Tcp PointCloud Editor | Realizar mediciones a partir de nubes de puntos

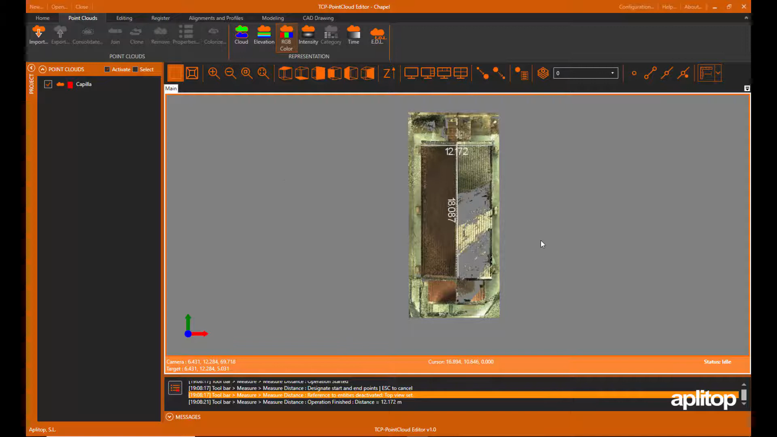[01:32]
Para la medición de distancias 3D, activamos la referencia a puntos de la nube y seleccionamos puntos inicial y final. Se observa cómo se indican las distancias horizontal, vertical y 3D entre los puntos.
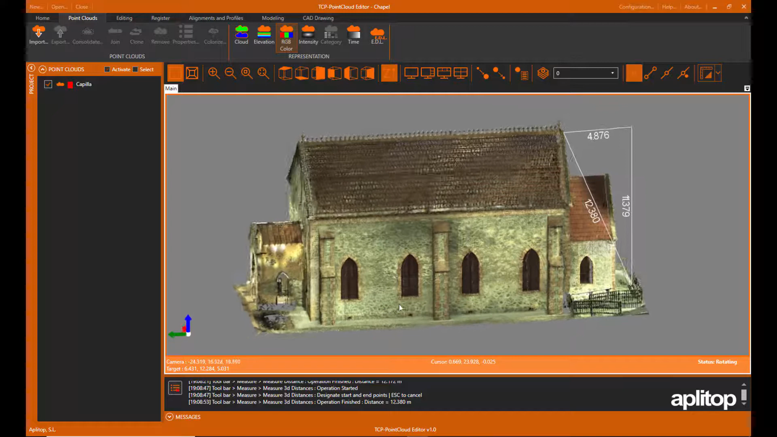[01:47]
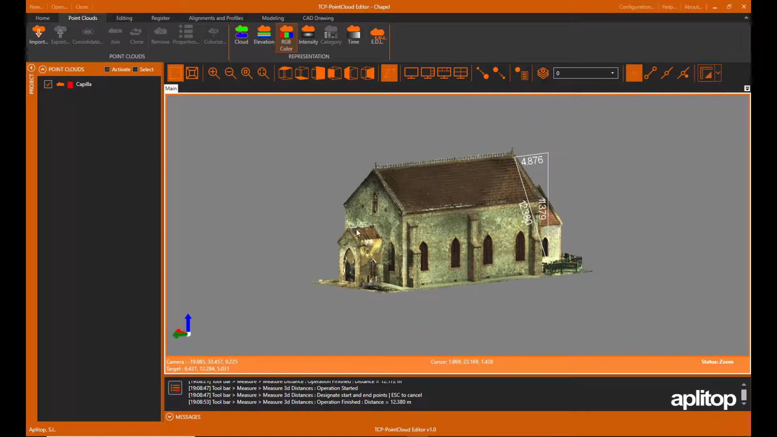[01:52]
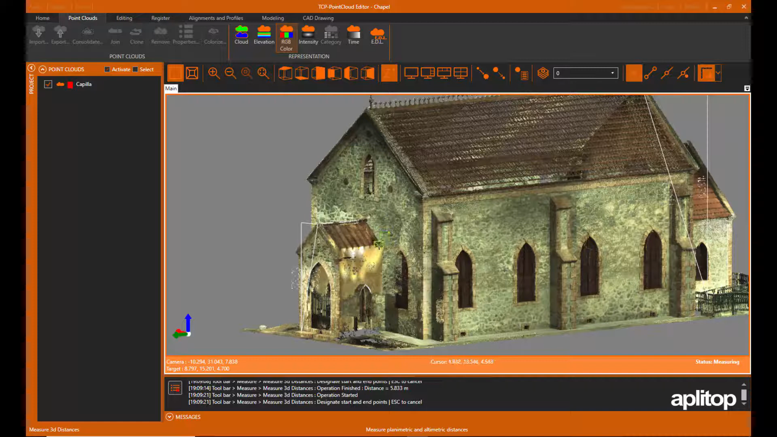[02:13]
Por último, mediremos el área de un polígono.
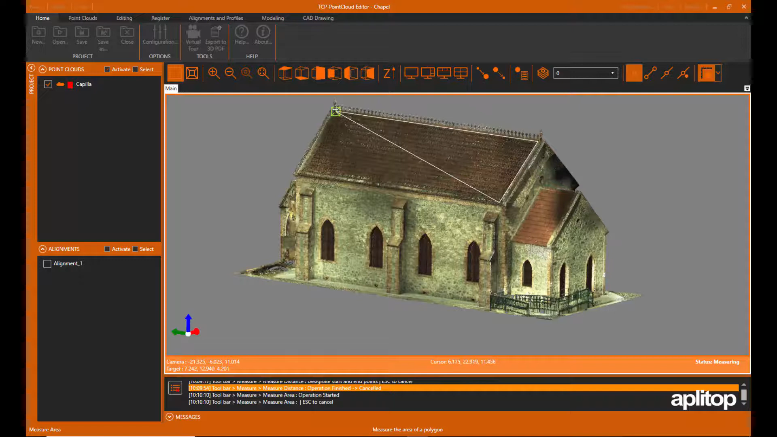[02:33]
Finalizamos y se muestra el área y perímetro calculados.